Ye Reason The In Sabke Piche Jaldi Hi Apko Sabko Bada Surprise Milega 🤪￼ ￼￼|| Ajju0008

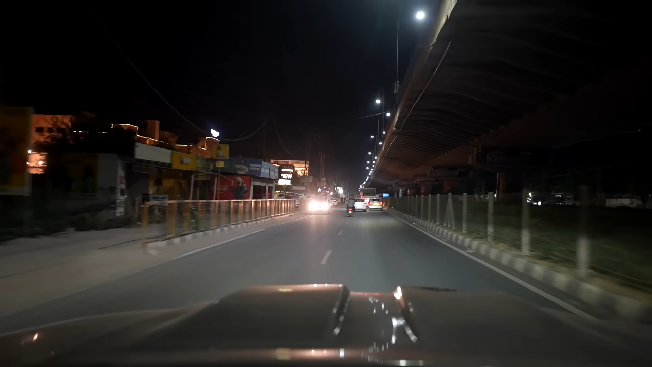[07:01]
तो भाई अभी फिलहाल मैं निकला तो देखा भाई जो ये रास्ता है सोना की तरफ जाता है जो नया हाईवे बना है ये पूरा ही बंद कर रखा है, क्योंकि भाई मैराथन चल रखी है पूरे रोड पे आदमी भाग रहे हैं।
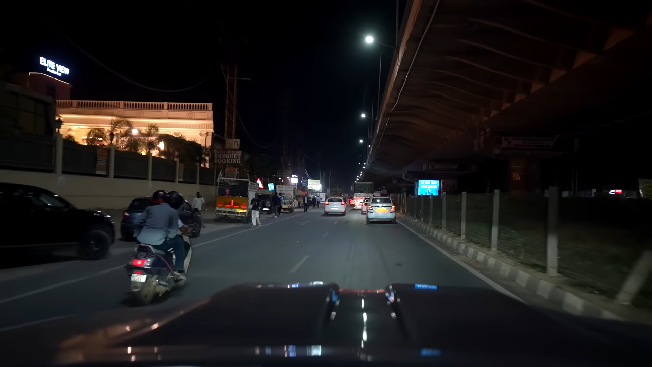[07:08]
मैं कहा बंद कैसे कर रखा है, अब हम नीचे नीचे से जा रहे हैं, पता नहीं कितना रास्ता बंद कर रखा है,